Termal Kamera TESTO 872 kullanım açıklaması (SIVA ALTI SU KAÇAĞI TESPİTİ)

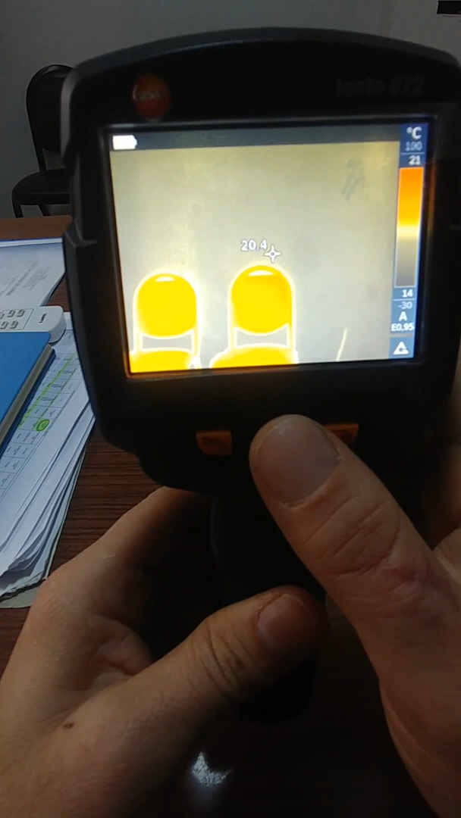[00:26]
On screen: scale top 21°C, scale bottom 14°C
Şu anda açıldı zaten görüyorsunuz. Şöyle bir arada tutayım. Şurada bir klima var.
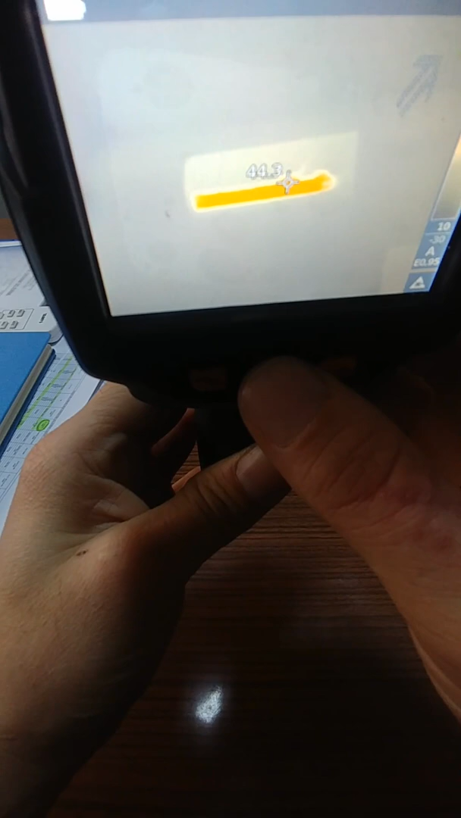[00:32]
O imlecin olduğu yeri gösteriyor şu anda. 46 derece.
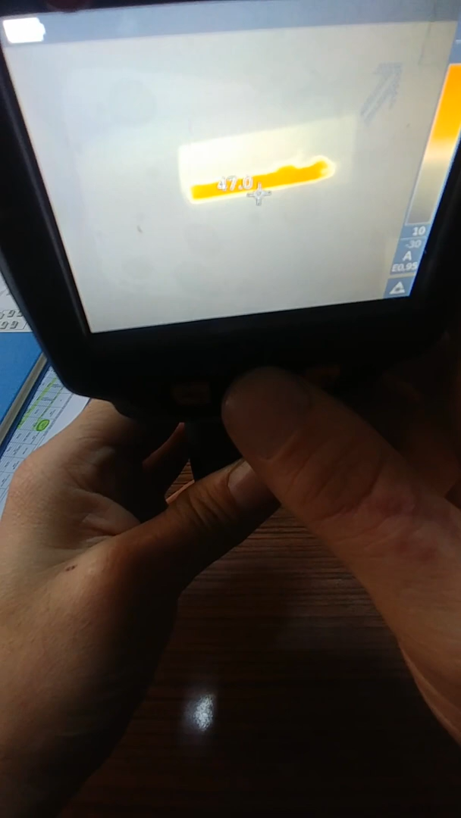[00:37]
Bu şekilde düz bir şekilde ölçümü yapabiliyorsunuz. Fakat biraz daha kullanışlı
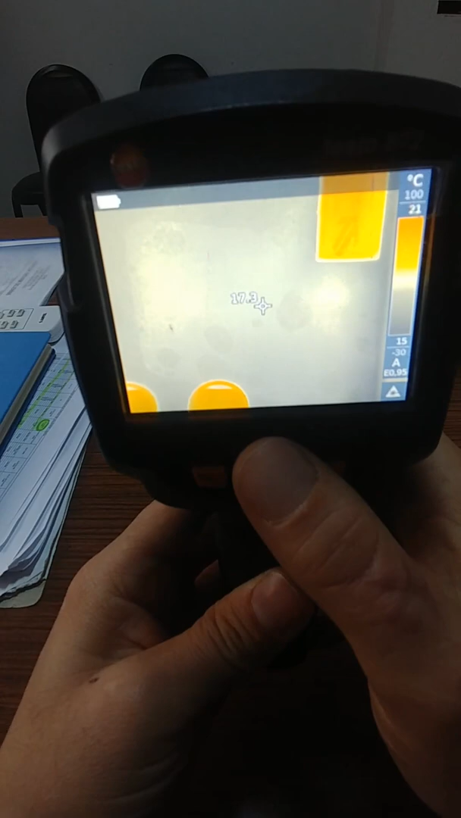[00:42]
hale getirmek için bazı ayarlar yapmak lazım. Şu ortadaki düğmeye basıyorum.
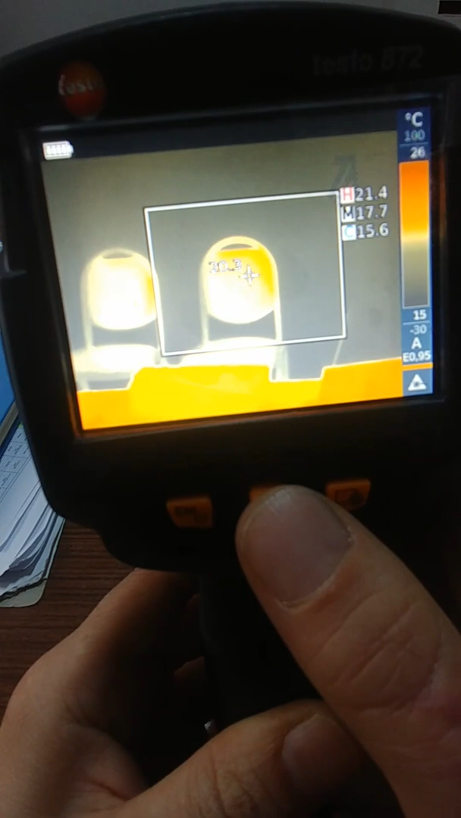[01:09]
On screen: max 21.4°C, min 15.6°C, scale top 26°C, scale bottom 15°C
Bu karenin içerisindeki sıcaklığı şu üst köşede görüyorsunuz. H en yüksek sıcaklık.
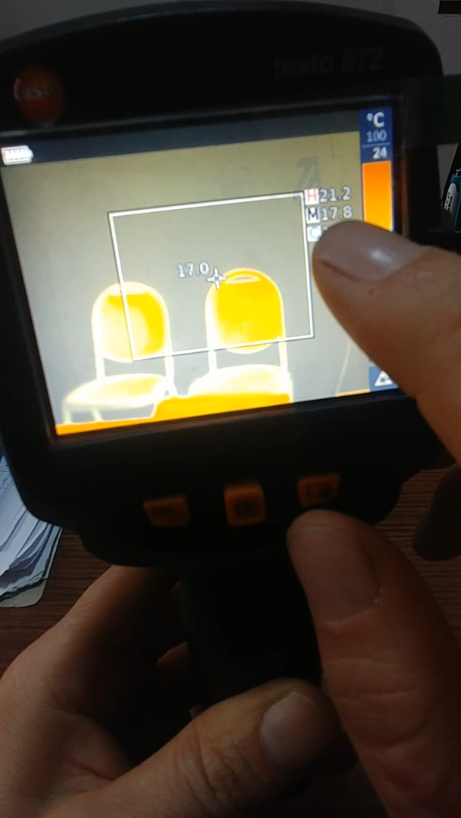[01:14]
On screen: spot 17.0°C, max 21.2°C
M ortalama sıcaklık. C de en soğuk sıcaklığı gösteriyor.
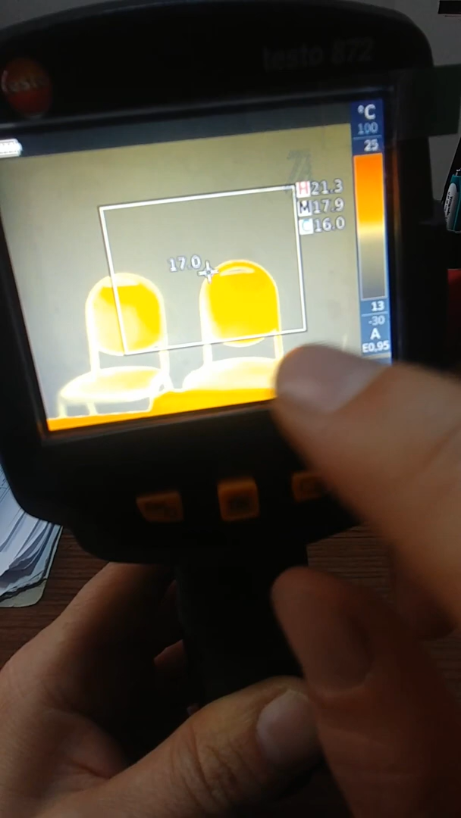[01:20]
En soğuk noktayı şu kare içerisinde gösteriyor ama söylüyor sadece. Şu an göstermiyor.
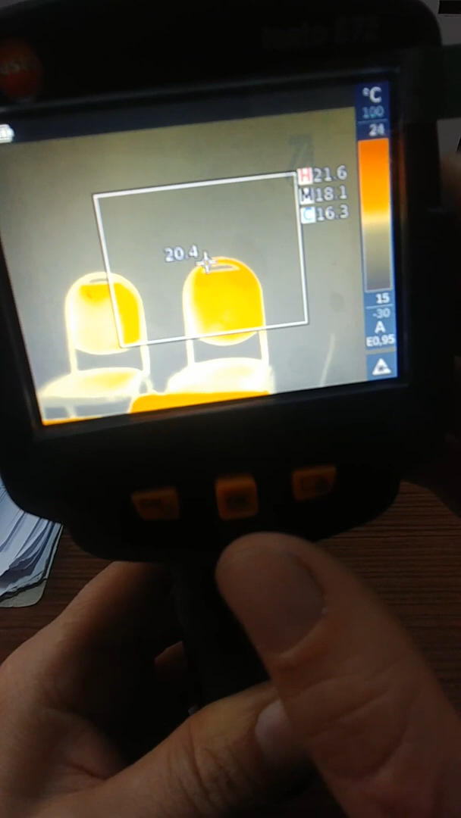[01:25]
On screen: spot 20.4°C, max 21.6°C, min 16.3°C
Onu göstermesi için ölçüme geliyoruz.
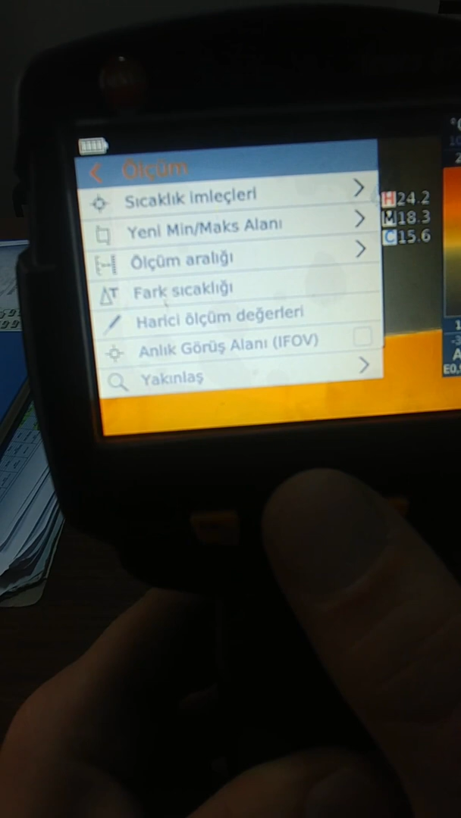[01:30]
Ölçümden yeni min-max alanı tıklıyorum.
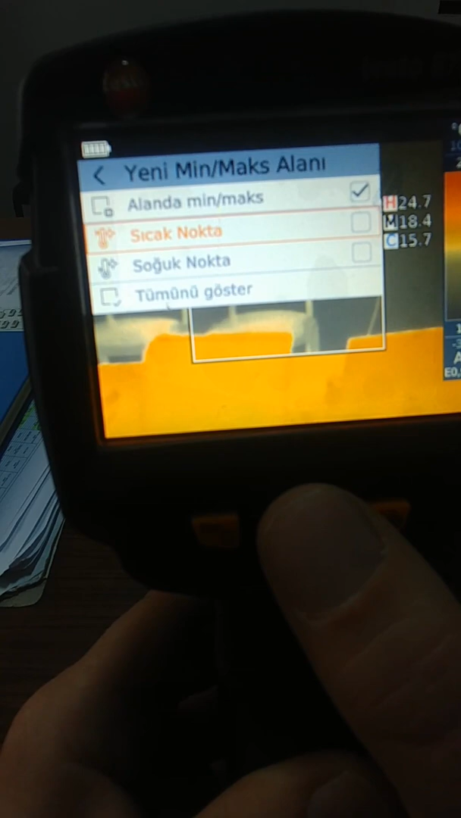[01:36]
o alan içerisinde sıcak noktayı göstermesini işaretledim. Şu anda bak o kare içerisinde o kırmızı imleç geliyor.
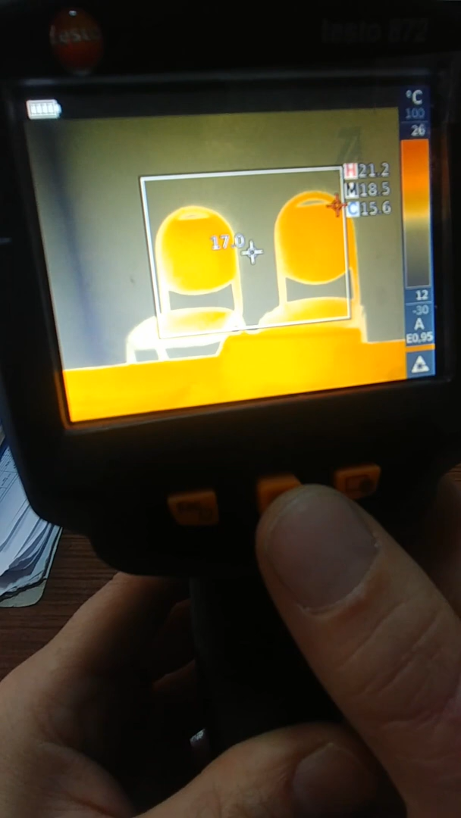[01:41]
On screen: spot 17.0°C, max 21.2°C, min 15.6°C, scale top 26°C, scale bottom 12°C
En sıcak noktayı buluyor ve değerini de yukarıda gösteriyor.
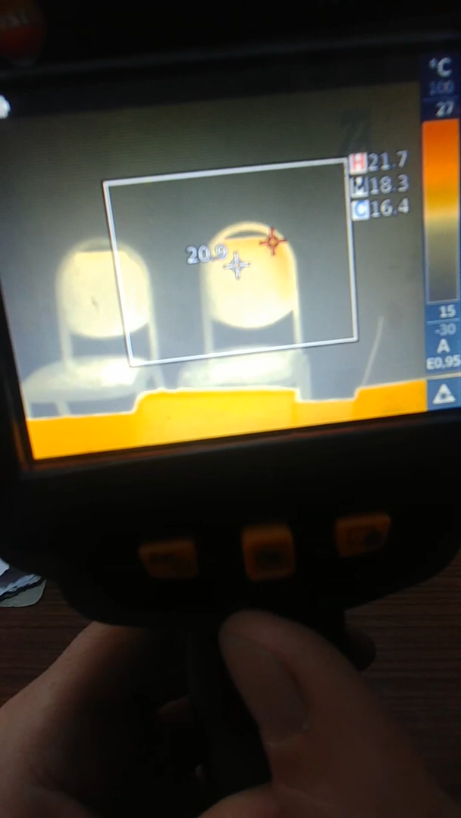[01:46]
On screen: spot 20.9°C, max 21.7°C, min 16.4°C, scale top 27°C, scale bottom 15°C
Şurada. Şu an kırmızının olduğu yer 21 dereceymiş mesela.
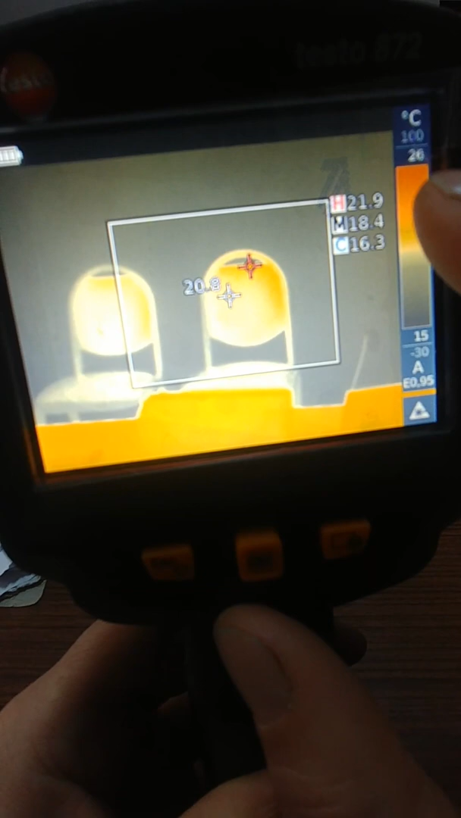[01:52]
On screen: max 21.9°C, min 16.3°C, scale top 26°C, scale bottom 15°C
21.8 dereceymiş. Şimdi soğuk olan imleci de göstersin.